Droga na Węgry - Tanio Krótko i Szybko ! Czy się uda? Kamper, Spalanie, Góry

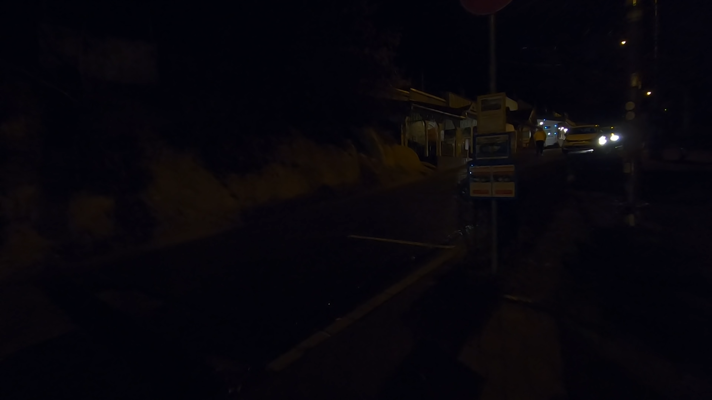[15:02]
Tutaj jest. A tutaj, no właśnie, wjeżdżamy na Węgry. Węgry nas witają.
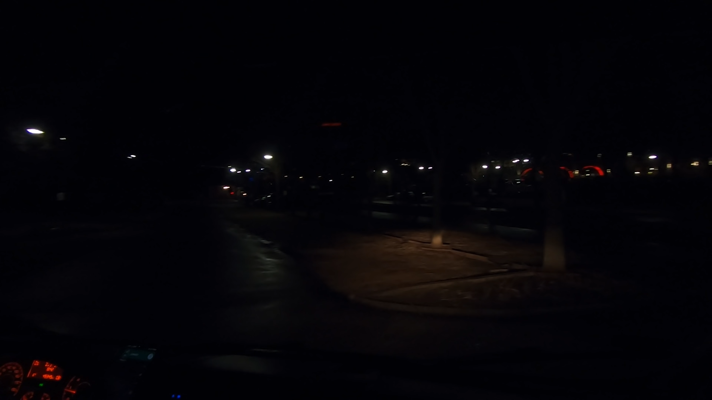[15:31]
My jeszcze godzinkę drogi mamy przed sobą, więc jak widzicie, jedziemy. Jedziemy właśnie sobie taką właśnie kiepską drogą na Węgrzech. Skończyło się dobre. Krowy sobie tu łażą. Nikt tego nie pilnuje. No i droga, tak jak widzicie, albo nie widzicie, bo GoPro nie wiem, czy to odda, ale chyba słyszycie, co się dzieje.